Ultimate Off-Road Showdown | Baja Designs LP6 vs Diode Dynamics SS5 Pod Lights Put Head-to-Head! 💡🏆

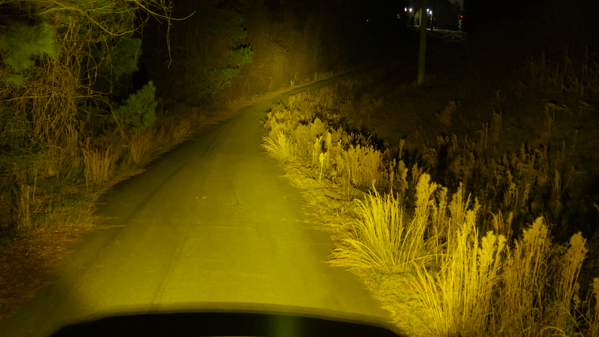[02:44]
but they do have that backlight still, and in our testing here, we measured 229,300.
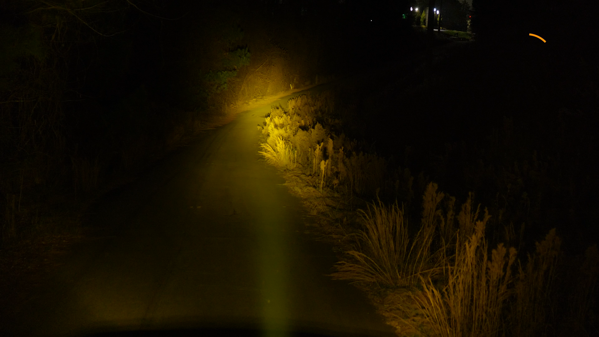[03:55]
In this case, we measured $357,800, so it's pretty much spot on.
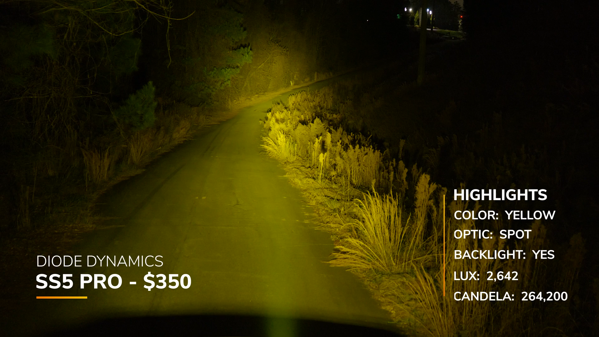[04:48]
These have a price of $350 with the backlight, and their claimed candela was $227,000. We measured $264,200, so their number in this case was a little inflated, but that's still real close. If you want to see how the Baja designs and SS5 stack up to the competition when we did our massive shootout, these are the numbers, these are the results.
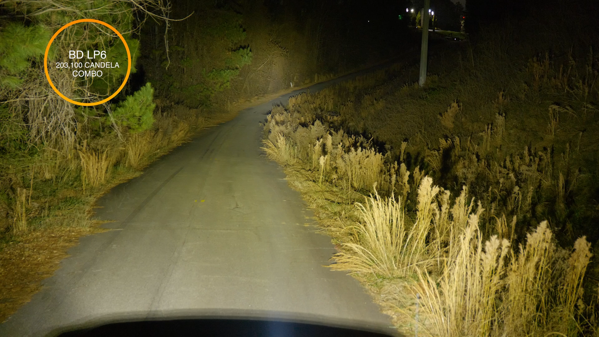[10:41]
They have a spot beam, they have a combo beam, and if you look at any marketing they have ever, this is so that you can slap it on your vehicle and go as fast as you can in the desert or down a long straight.